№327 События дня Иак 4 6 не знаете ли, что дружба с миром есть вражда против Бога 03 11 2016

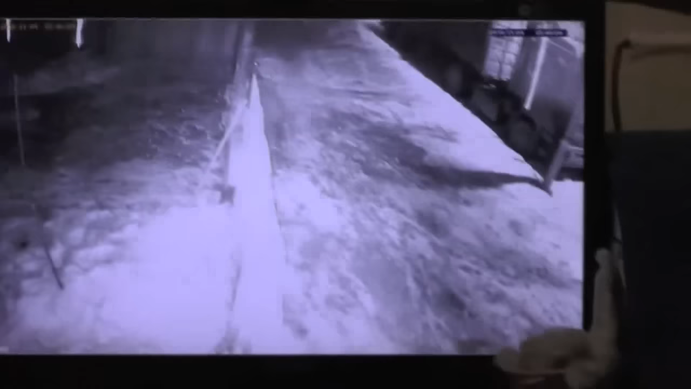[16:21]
Это я показал в окно наблюдения. Вот она. Вот она машина большая. Какая длина она?